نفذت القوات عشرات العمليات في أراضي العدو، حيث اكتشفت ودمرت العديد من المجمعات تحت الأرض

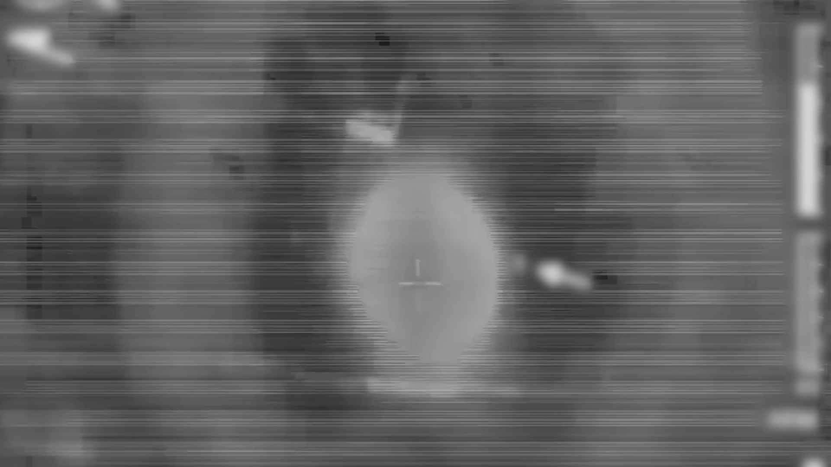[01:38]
القرية جمعنا معلومات استخباراتية حول منزل على مشارف القرية
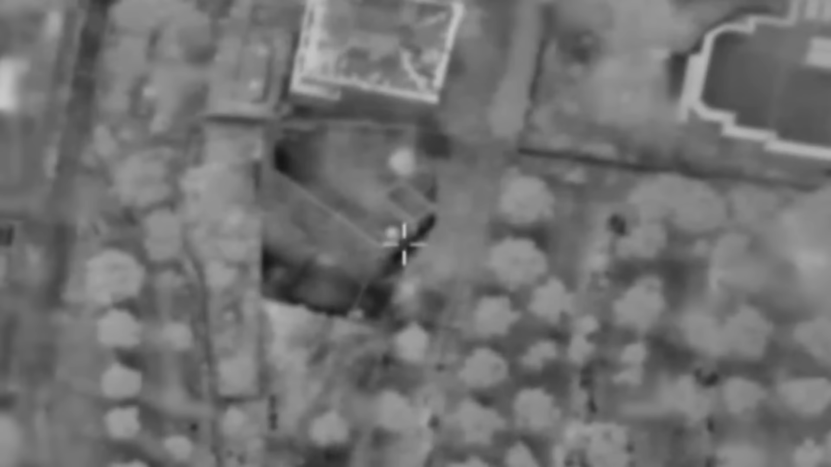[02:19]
في هذه القرية في إحدى العمليات هاجمت
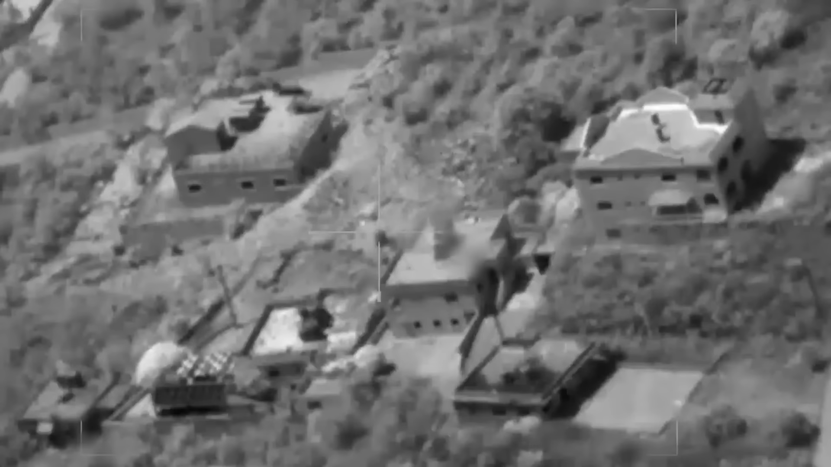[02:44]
الوسائل القطالية عبر الهجمات البرية والجوية وهذه قرية عيت الشعب حيث